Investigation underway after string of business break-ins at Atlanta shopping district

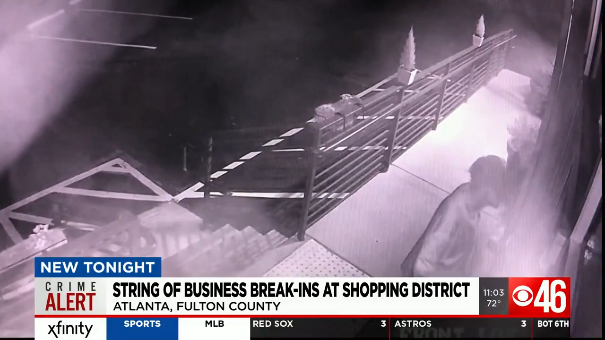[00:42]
A break-in in action caught on camera. With crowbar in hand, this man attempts to smash the front door of casseroles here in Morningside Village. We took a closer look and the thief was not able to break through.